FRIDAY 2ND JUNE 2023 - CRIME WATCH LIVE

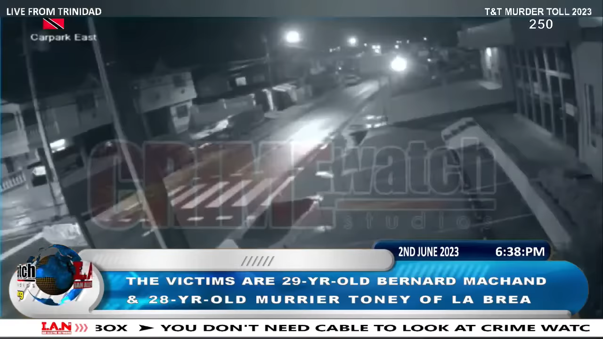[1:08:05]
white Nissan 80 wagon slammed into their vehicle. One of the occupants of the wagon emerged and fired several shots at the Corolla before driving off.
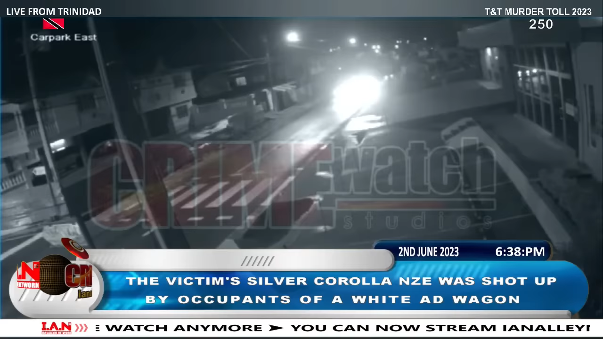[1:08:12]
Bernard suffered injuries to his right forearm, while Maria sustained injuries to her upper back. All right, we have a little footage here to show you. All right, you can see what went on. Shots fired, blah, blah, blah.
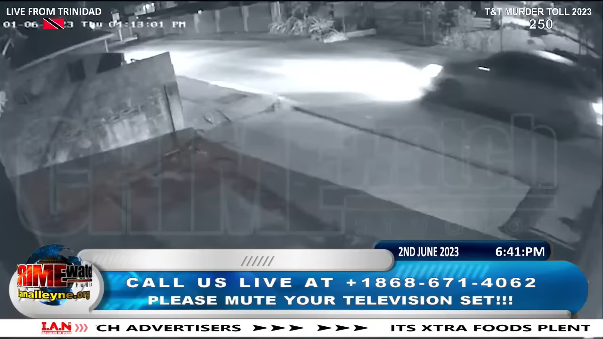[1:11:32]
Instead of walking normal on the road, watch them. Normal in the road, watch.
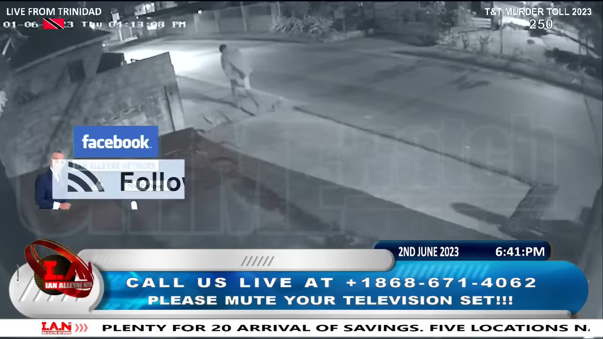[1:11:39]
Normal, watch them. Normal, they can't drop them off while everybody's sleeping in Central.
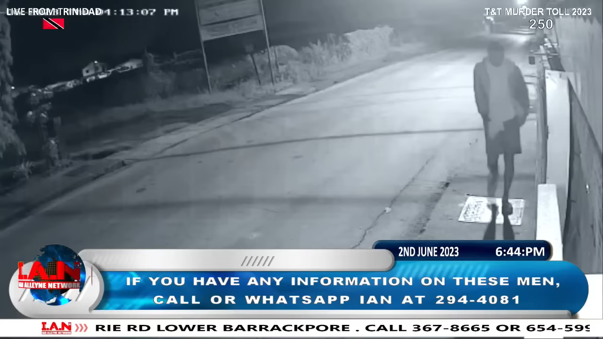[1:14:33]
I have a very good shot of them. Watch this one. Watch him, man.
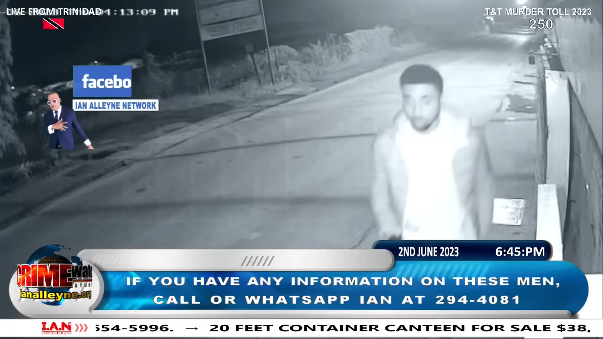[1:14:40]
Watch him. Anybody know him? Tell me. Try my best to put it together. Clear it up and whatnot. Anybody know him? Watch him. Anybody know him? For your neighbor, your boyfriend, anybody? Let me know what's going on. You know both of them? Hi, caller. Good evening. They're responsible for a series of stolen vehicles in Central. Both of them. A series of stolen vehicles in Central.
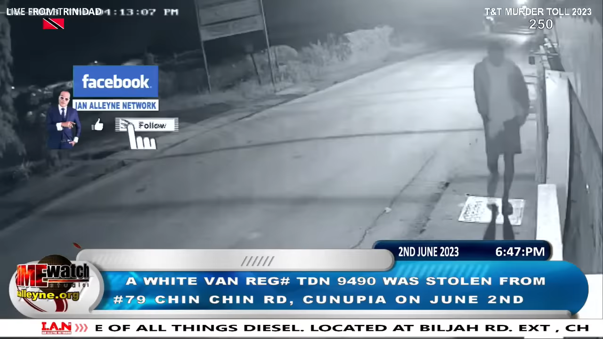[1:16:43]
Watch and watch them well. Look how the car, look how the thieves operate.
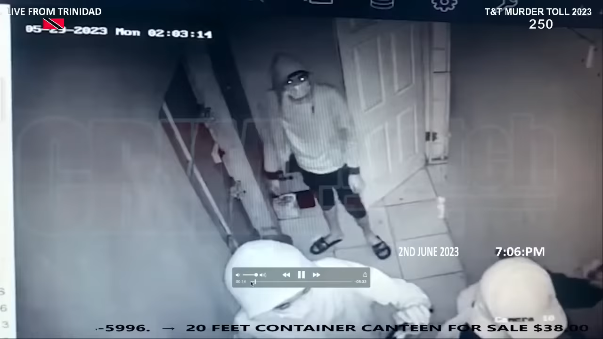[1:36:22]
Find one of them looking like a girl boy, but then again,
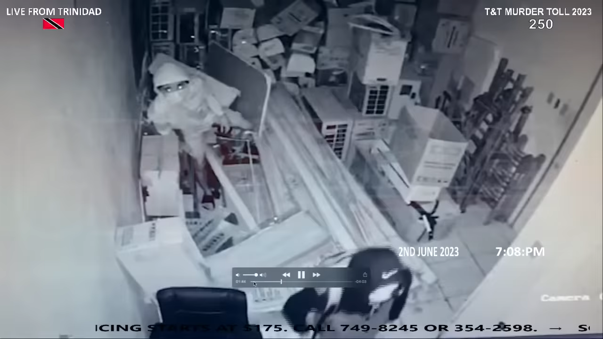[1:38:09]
Just upsetting this whole dance here. And taking hired work to shoot behind people and all kind of thing.